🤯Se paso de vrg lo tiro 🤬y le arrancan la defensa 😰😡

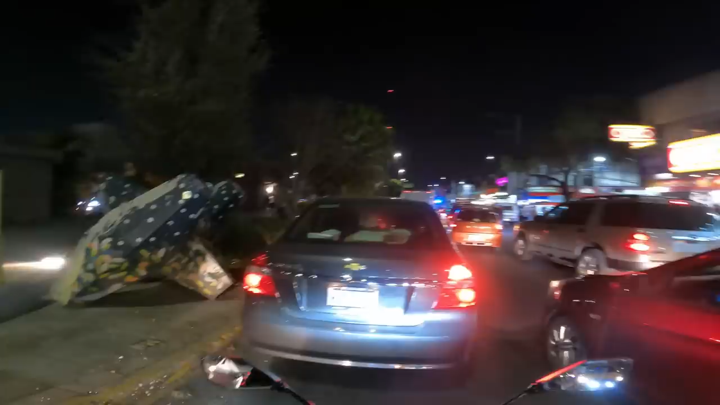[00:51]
creo que se descompuso un coche o no sé
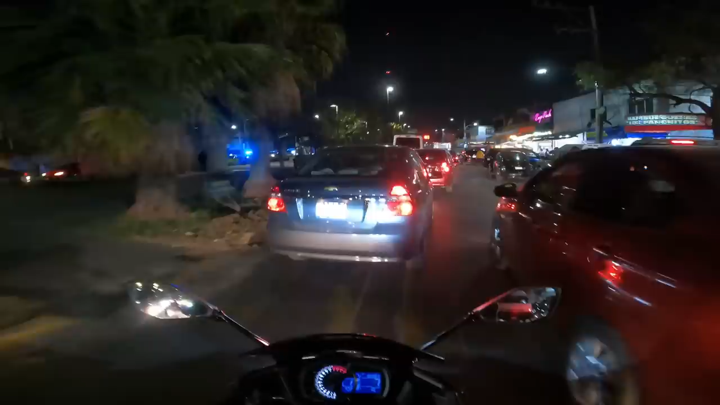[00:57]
así se descompuso este camión yo creo